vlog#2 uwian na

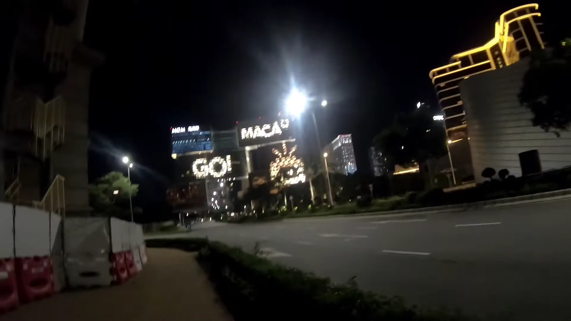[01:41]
Mga dalawang MGM yan dito sa Macau. Dito sa tinatawag nilang Cotai Strip. Sa likod na yung Sons Cotai.
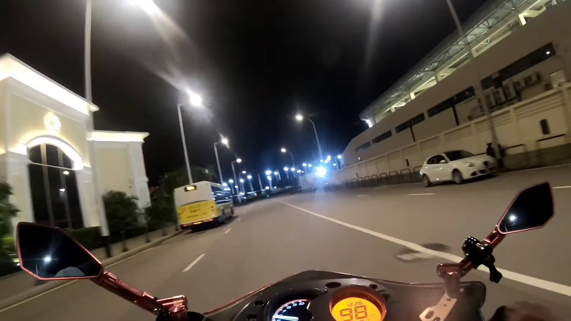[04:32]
Hindi ko alam kung makikita nyo ngayon yung liwanag ng Macau pag aandun tayo sa tulay.
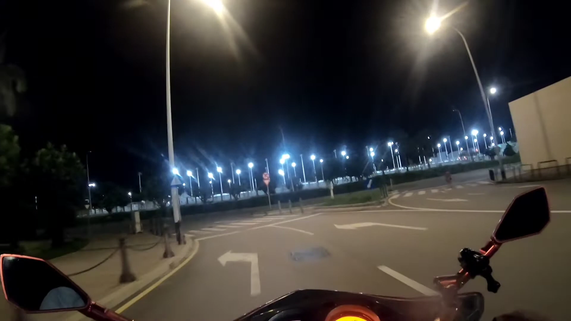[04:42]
Pero napaganda ng Macau sa gabi.